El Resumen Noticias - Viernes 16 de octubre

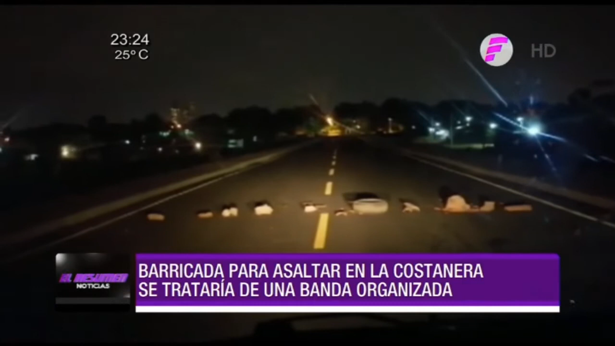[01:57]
colocando una barricada con piedras y ruedas para obligarla a frenar.